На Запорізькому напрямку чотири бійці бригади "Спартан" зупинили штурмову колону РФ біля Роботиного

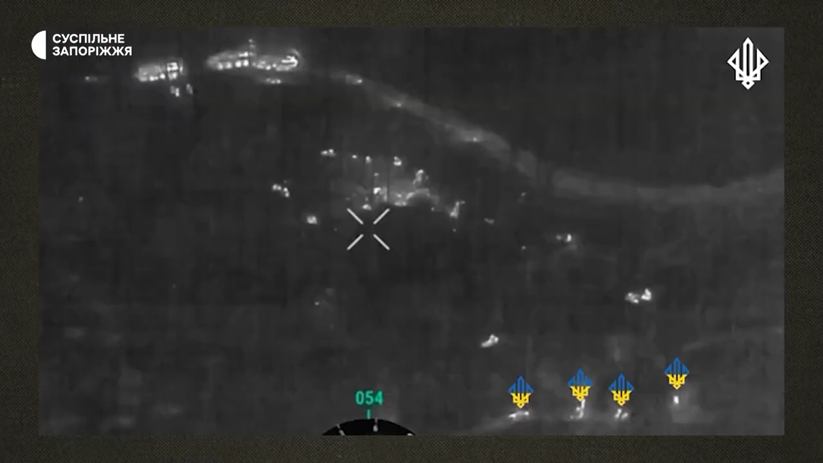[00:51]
Другий ми підбили з переносних гранатометів РПГ-705. І вже третя техніка БТР висадила піхоту і вона почала працюватися в нашій стороні по пасадзі. Зав'язався стрілковий бій. Частина орків, що їхала на перших двох БТР, почала тікати. Скоріше, я предполагаю, що вже трьохсотих почала тікати по полю.